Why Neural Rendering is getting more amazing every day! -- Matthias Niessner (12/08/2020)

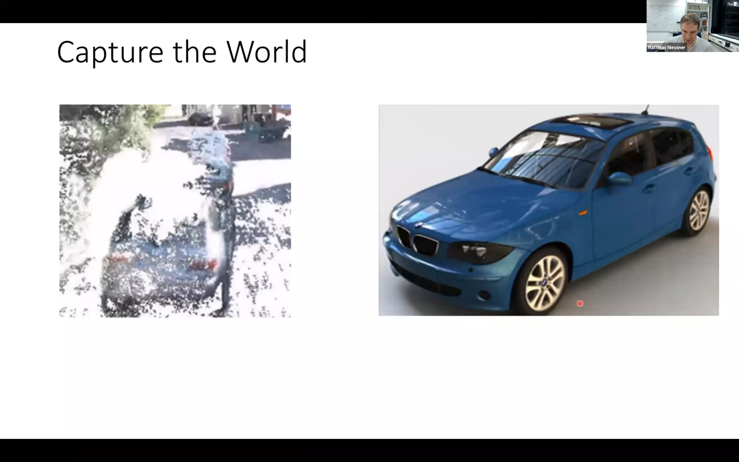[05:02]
a proper 3d model with proper textures and so on you're going to get very very high quality rendered images and i think um the big challenge basically what we're trying to solve um as part of this like kind of 3d reconstruction 3d capture communities we want to get this like photo realistic reconstruction right we want to figure out how do we make this part here look like that part and i think this is my understanding what neural rendering is going to look like is well assuming we tried pretty hard to get really good reconstructions but we're not quite getting there we're trying to get this last little piece we're trying to cheat
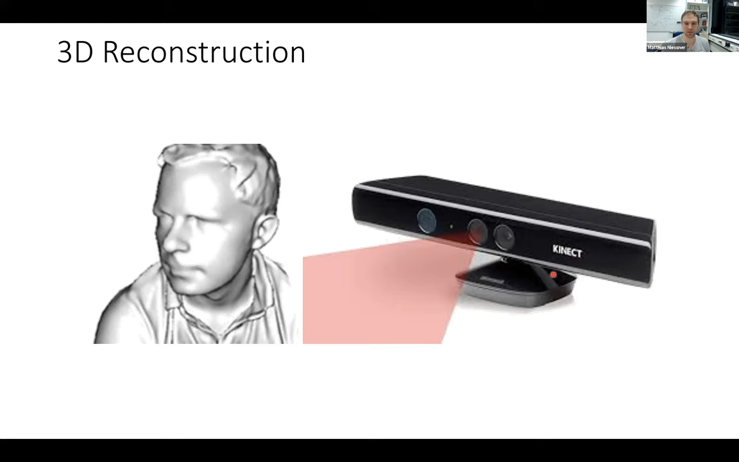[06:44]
of how much compute versus how much um space and energy you need this is kind of a question for the hardware manufacturers what to do there um but with these kind of depth sensors right there was a lot of work um and volumetric fusion like connect fusion was a big paper at the time um and one of my very first papers actually was this voxel hashing paper which i'm still pretty proud of because it was one of the papers where you could do volumetric fusion in real time you get this reconstruction in real time um without any spatial limitations so you could basically go ahead and scan very large scenes uh in real time you get the reconstruction the feedback immediately in real time and at the end of the day you're
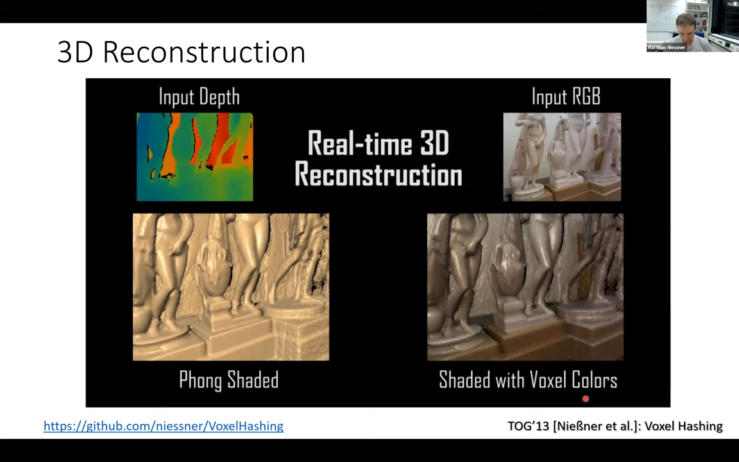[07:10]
going to get results look something like this here so this is a reconstruction um that admittedly being stated and rendered it nicely um but it's a reconstruction you get in a real-time reconstruction framework right um and a lot of the research actually we're doing today with deep learning um is actually based on reconstructions like these ones because we're using this one for instance to train 3d neural network for semantic scene understanding and it turns out doing 3d scene understanding has a lot of advantages of doing it in 2d right you don't have to learn viewpoint
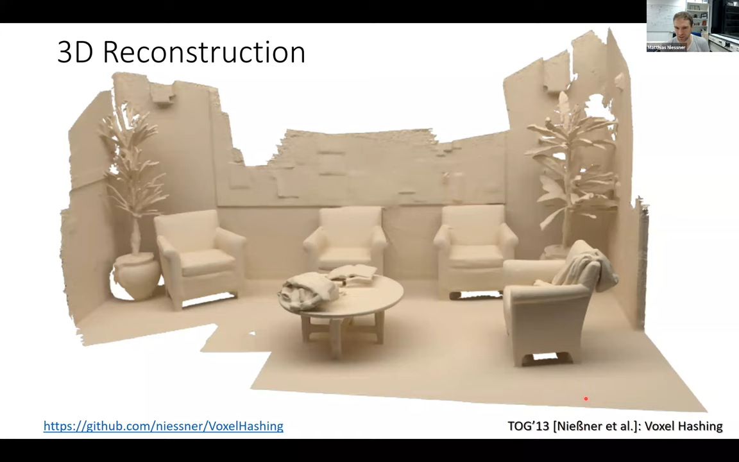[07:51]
invariances you basically need a whole lot less training data and you have much much better generalize ability in 3d than in 3d because you don't have the um the protection in there okay um but yeah the nice thing was we could do this kind of stuff in very large scenes um here's another example here um we did actually uh this is a sequence from cambridge um
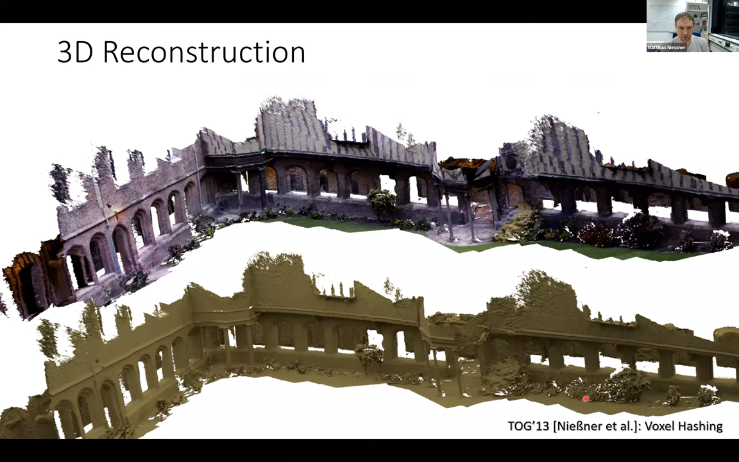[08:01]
it was actually taken from another paper but the you see you can actually do very large um yeah reconstructions in real time um we had a bit of problems at the beginning um we always had the tracking was at this point not quite solved yet so post estimation i think um we did basically a frame to frame icp there which was a bit you know brittle if you
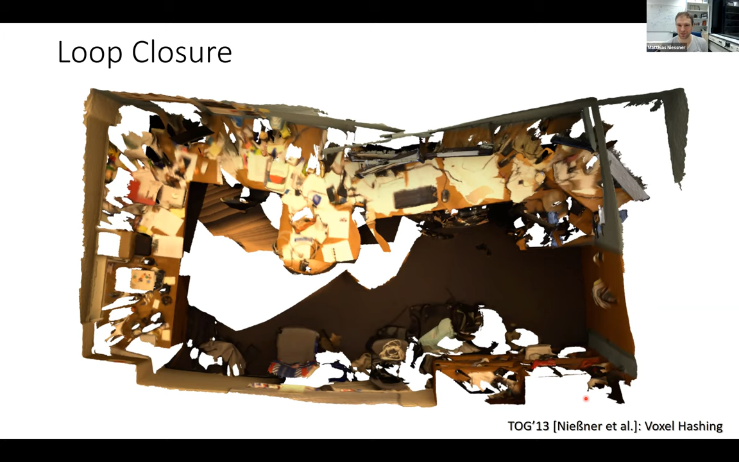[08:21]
do things like loop closure so basically the scan here started here right we went around we came back and then you see it doesn't quite fit here um so we continued working on these lines for a little bit um and this is what what we
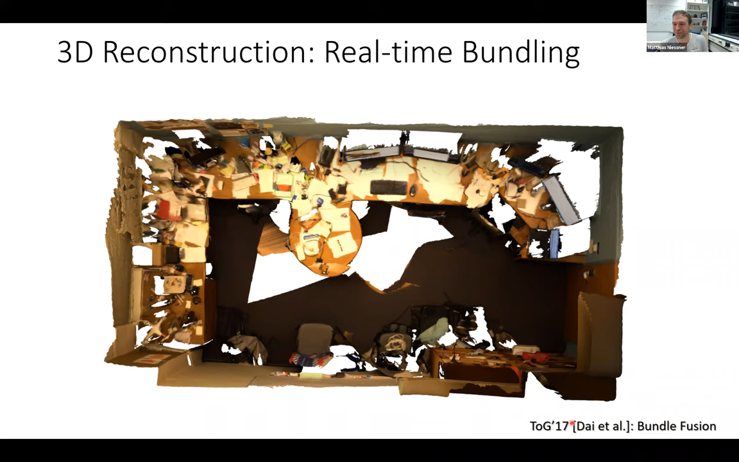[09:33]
it's like from the good old days but it's not so long ago actually like these kind of things um in computer vision um computer graphics was like i think yeah like three four years ago like not everything was deep learning and i'm still pretty excited about these kind of um well system papers um because you know you can show some really cool applications and one of the applications we showed um was that we could do
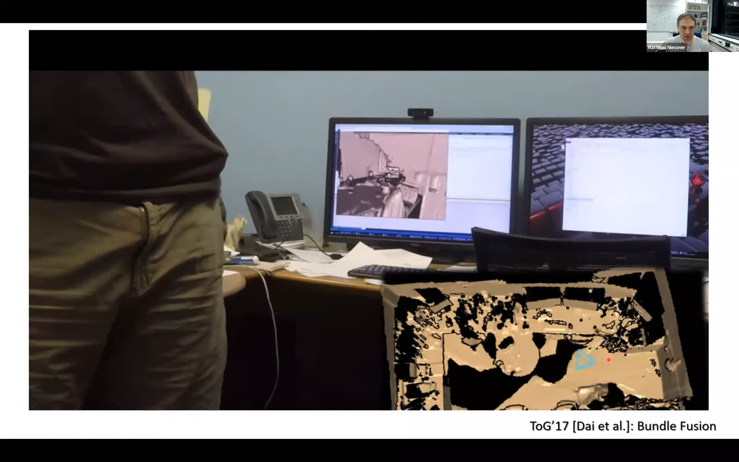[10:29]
um but then here now the global bundle adjuster kicks in and uh
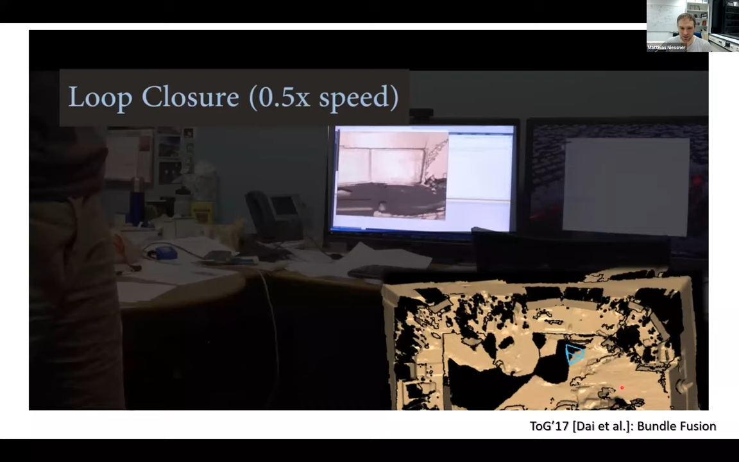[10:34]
automatically figures out the poses and adjust the scene in real time
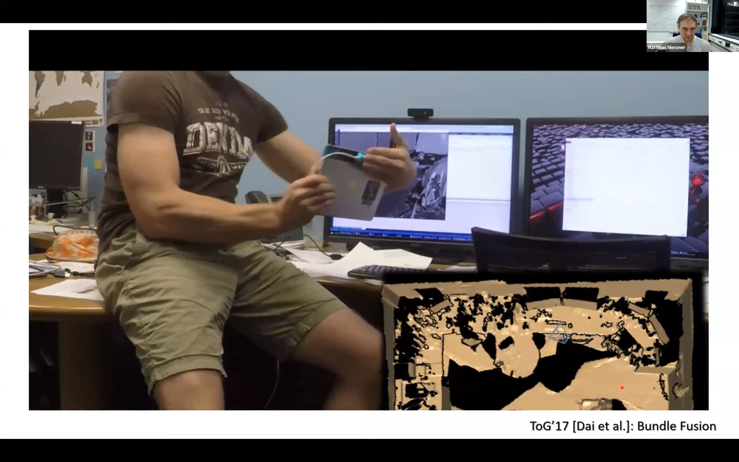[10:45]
we could do a recall relocalization actually too so we could approve the sensors
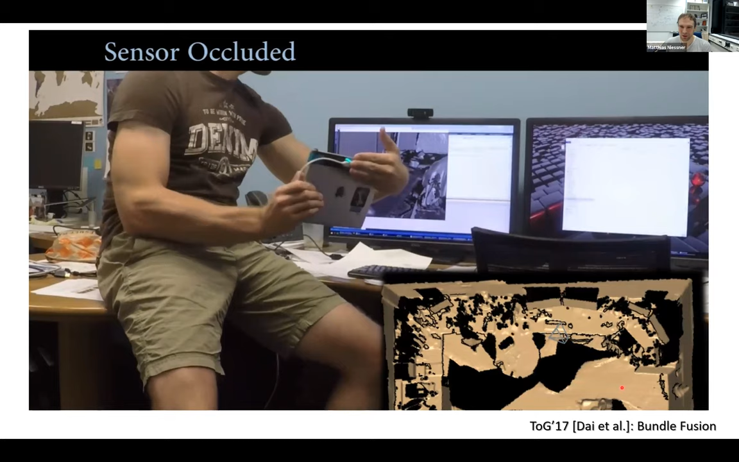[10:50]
i mean all the things that are you know um now kind of a given in many many in many data sets that you you download like you download scan it and so on these data sets have been
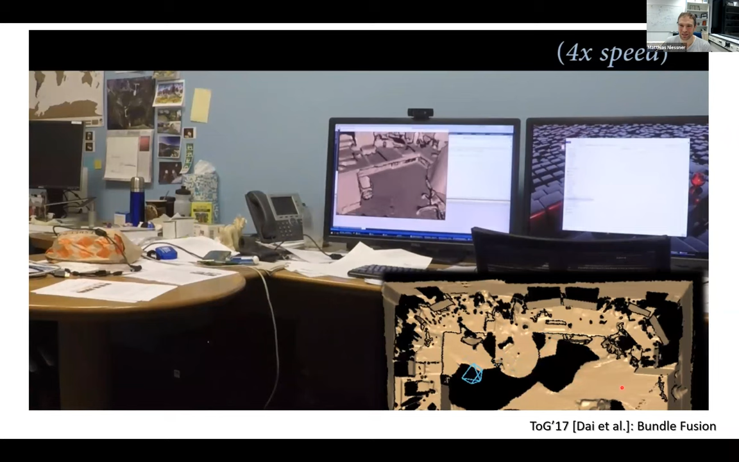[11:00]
actually reconstructed with these kind of methods um and at the end of the day you're gonna get reconstructions that look like
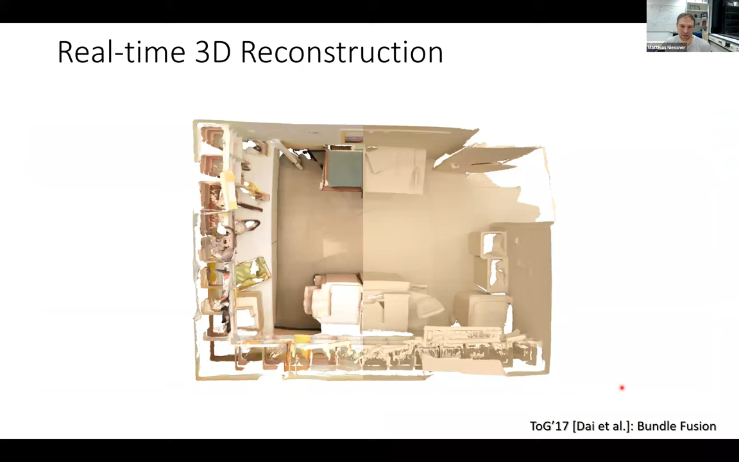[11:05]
this um this is a copy room at stanford um you're gonna get if you're looking closer you're gonna get results that look like these ones